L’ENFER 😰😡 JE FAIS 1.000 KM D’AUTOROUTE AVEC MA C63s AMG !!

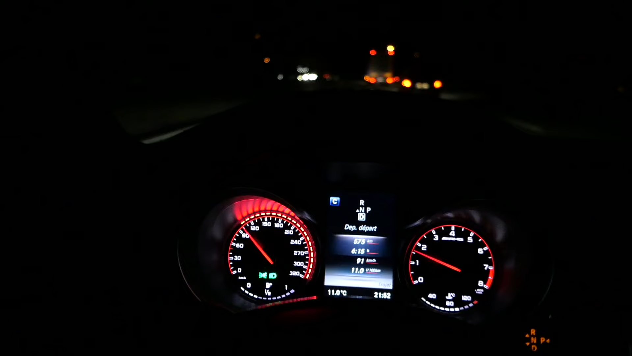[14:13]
Bon alors, on va faire un petit point. J'ai fait, enfin, il me reste, pardon, 392 km et j'ai fait 575 km. Voilà. Donc là, je suis dans une zone limitée à 90 km heure. C'est pour ça que j'en profite pour vous faire ce petit passage de vidéo parce que sinon, on se fait royalement chier à 90, frérot.
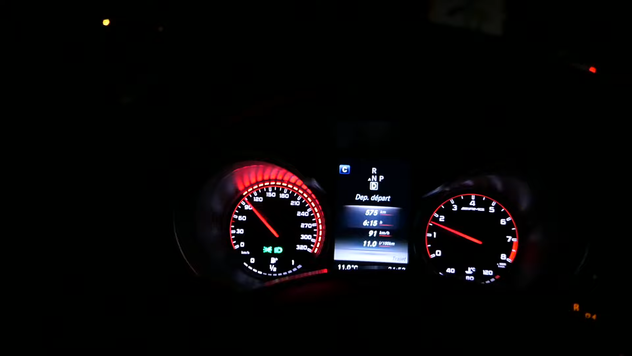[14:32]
Déjà que, voilà. Après caméra off, c'est peut-être une autre histoire mais bon, dès qu'on active la caméra, il faut se détendre un peu sous peine de...
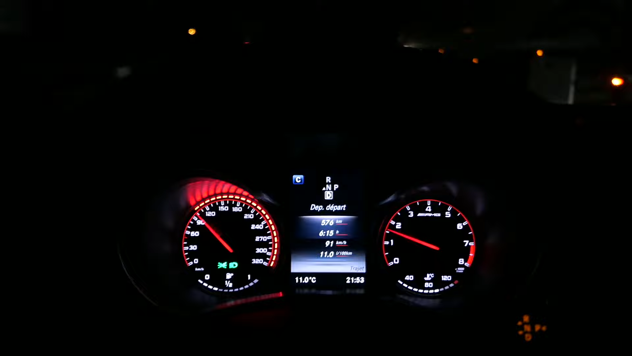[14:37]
Voilà. Tu m'as compris, je pense.
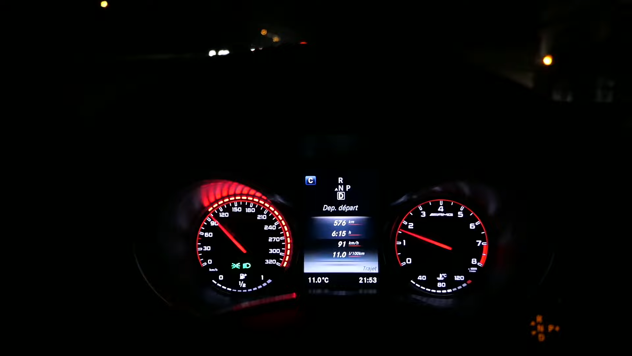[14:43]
Si tu as un cerveau, je pense que tu as compris ce qui se passe. Donc, en gros, on est à 91 km heure de vitesse moyenne depuis le début du parcours,
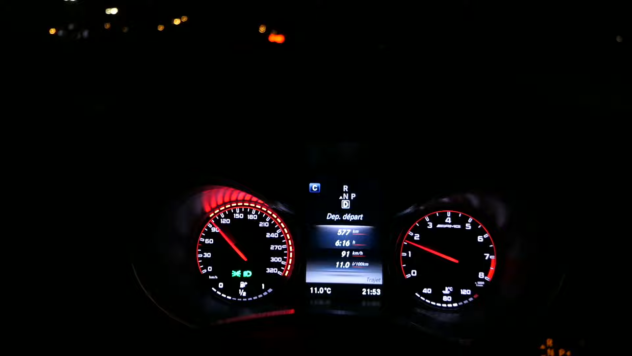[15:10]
Comme vous pouvez le constater, nous sommes sur une très belle 4 voies. Voilà.
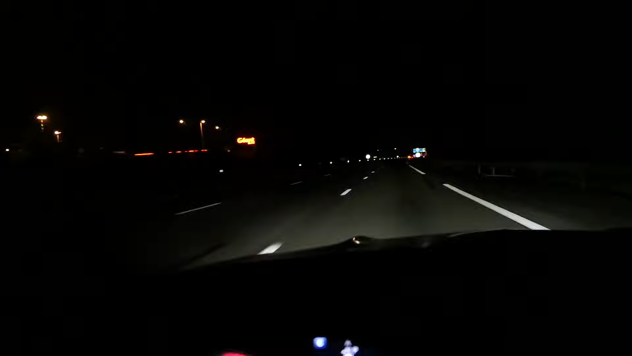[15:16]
J'ai mis les pleins phares mais en fait, là, vous voyez, j'ai les pleins phares mais avec le pare-bris tinté, ça ne change pas grand-chose.